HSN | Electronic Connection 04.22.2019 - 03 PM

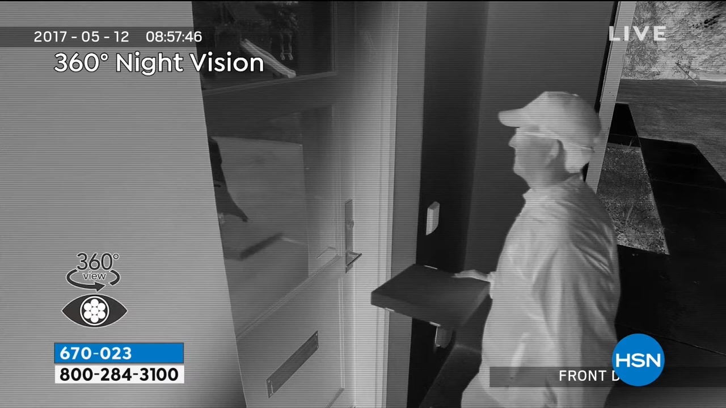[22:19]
It has motion detection during the day and at night. It does have infrared night vision, which I think is a great feature.